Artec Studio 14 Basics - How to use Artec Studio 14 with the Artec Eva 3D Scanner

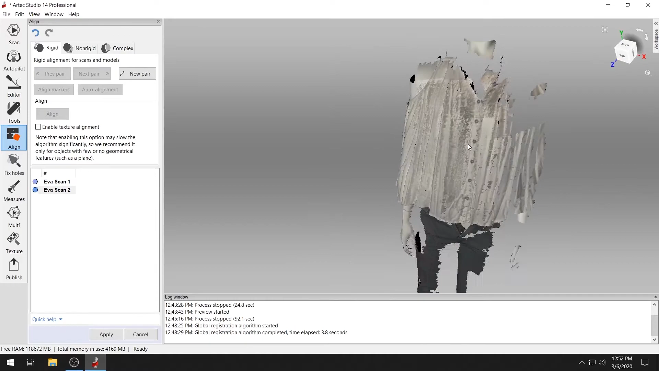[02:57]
Fusing your model into a final mesh.
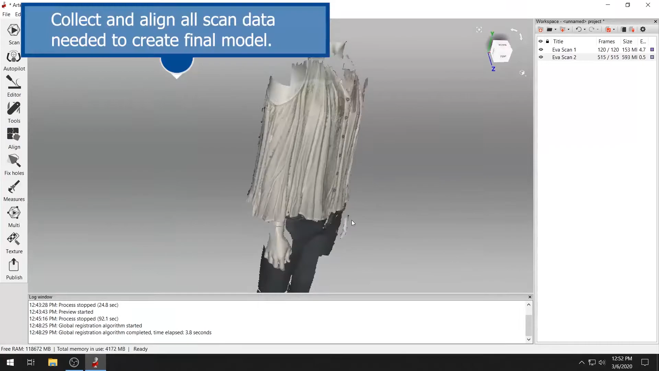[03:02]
Collect and align all the scan data required for your final render.
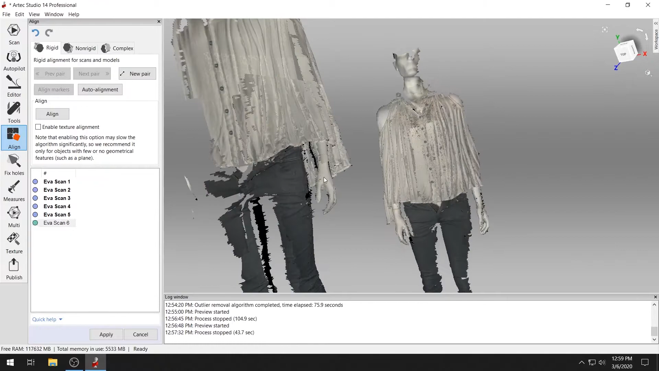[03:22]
Run the global registration algorithm one final time to fine-tune your alignment.